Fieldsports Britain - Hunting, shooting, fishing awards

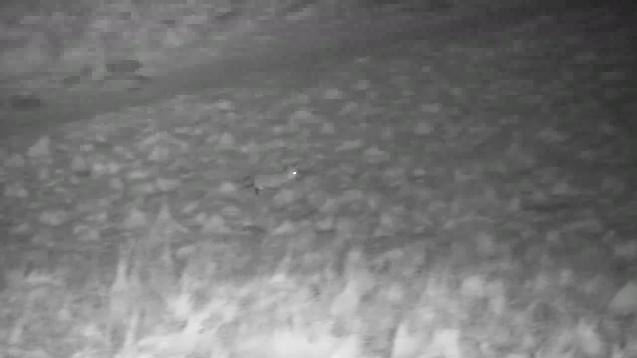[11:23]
Cat vs Fox. One of our first night vision efforts. Here the Western Rivers electronic call brings in a cat which is then seen off by a fox. Rubbish dump ratting.
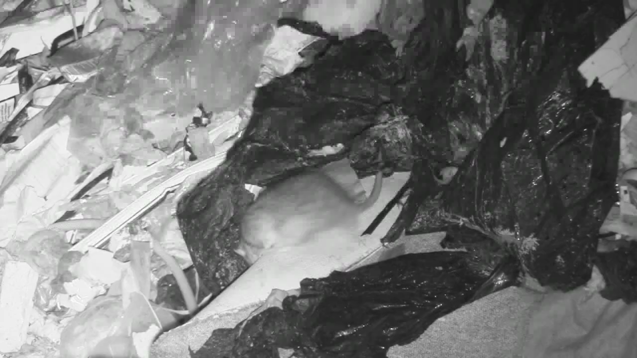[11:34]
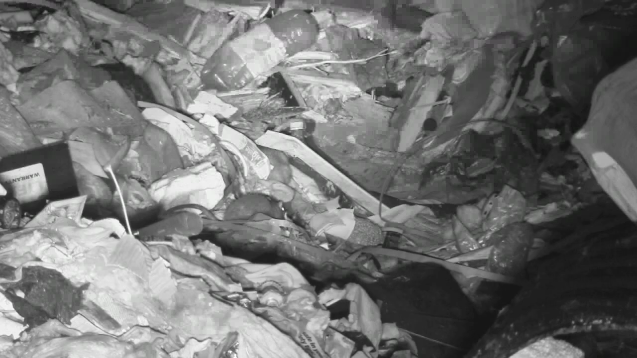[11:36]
We see more than we'd like to and the thermal imaging shows the true horror.
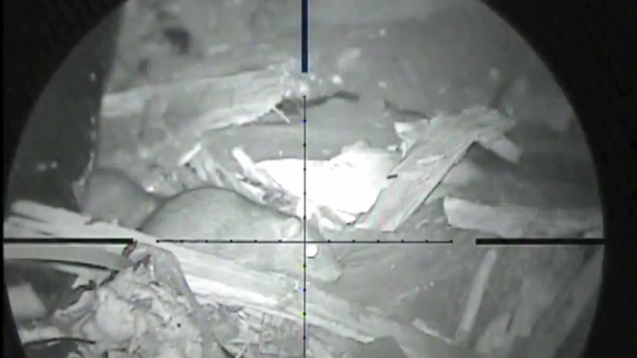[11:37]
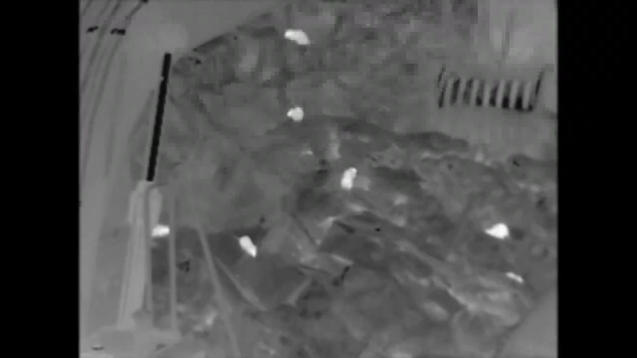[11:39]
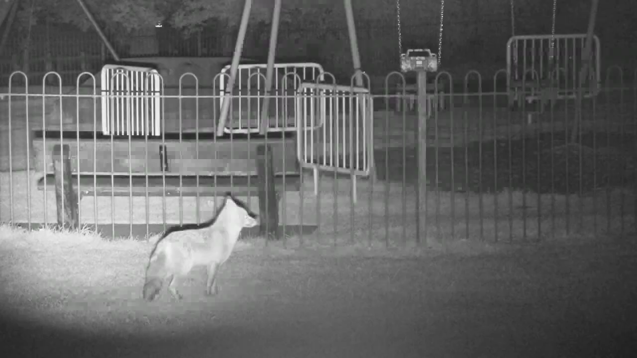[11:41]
And urban fox calling, we are at a children's playground which gives us some fantastic results.
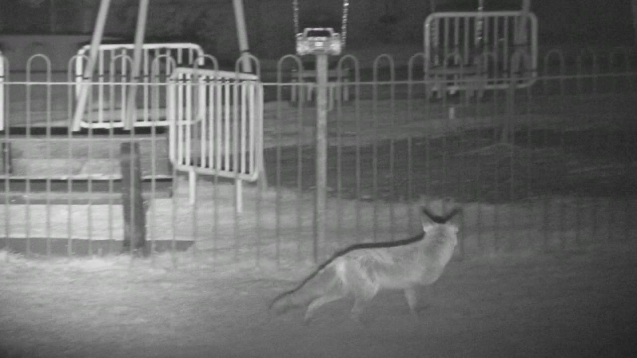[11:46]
Must be all those sweet rappers. Nothing would have been possible without the night vision so thank